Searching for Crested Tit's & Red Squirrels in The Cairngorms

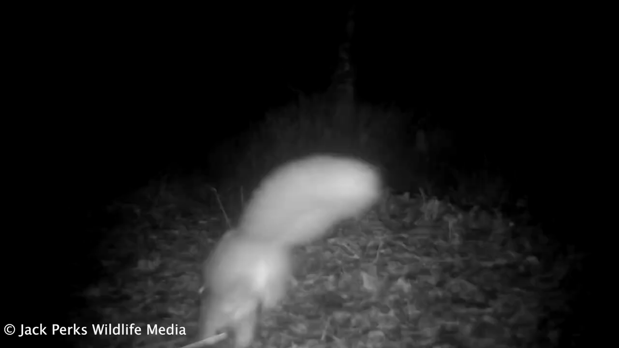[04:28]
I picked the trail cam up and got an interesting mix including a nocturnal red squirrel,
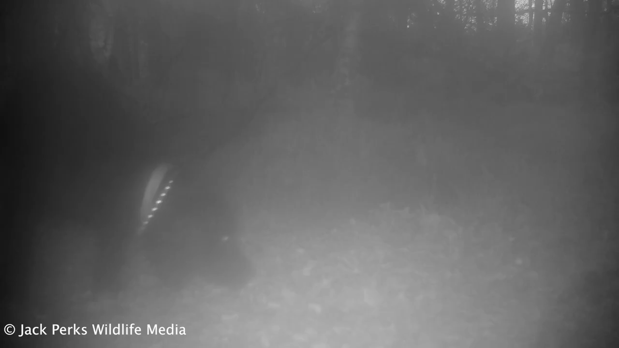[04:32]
plenty of dogs,
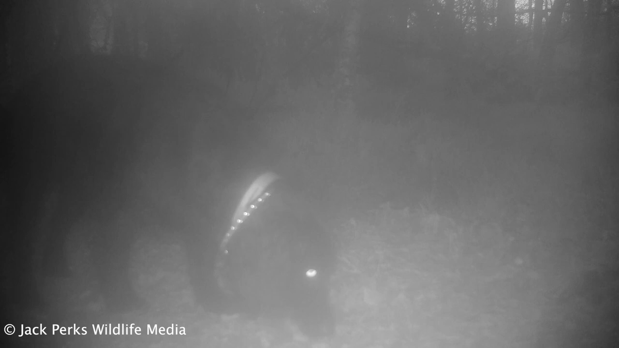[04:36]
one tip for future reference don't use dog biscuits as bait,
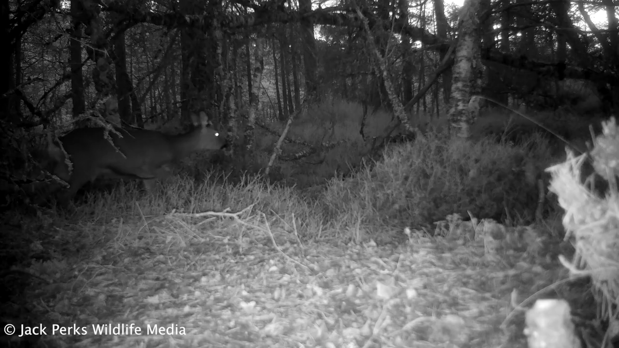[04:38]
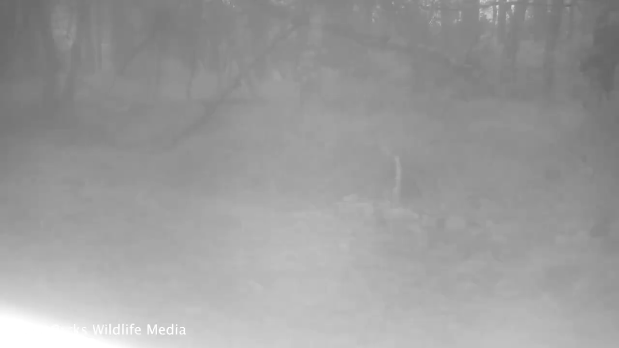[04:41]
a roe deer passed by and even a person who decided
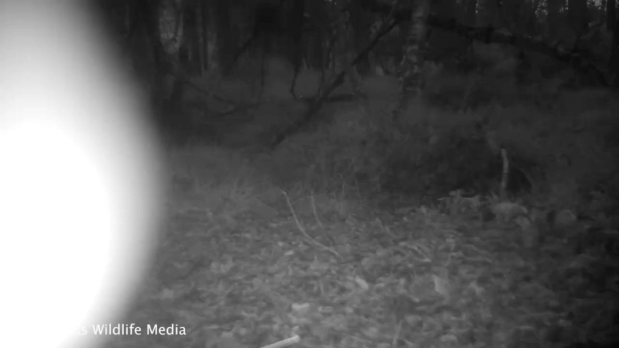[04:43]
to look at the camera but thankfully not nick it.
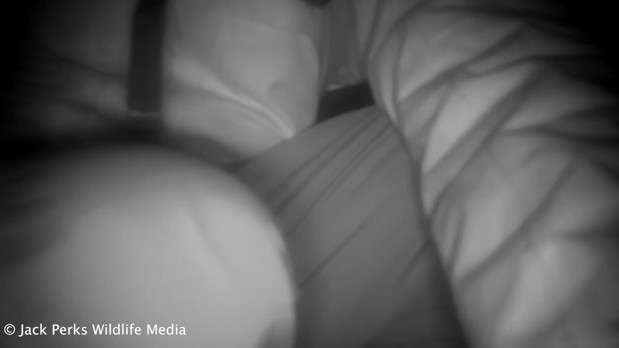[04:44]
Lots of mice turned up and that attracted this stunning tawny owl which caught
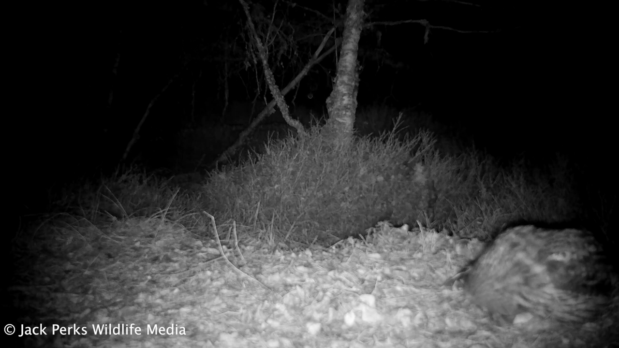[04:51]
one of them so it wasn't a waste of time putting it out. The pine martins and wildcats will have to wait till next time. Hope you enjoyed the video. If you want to see more of my shoots like this comment below and I'll see you next time. Cheers.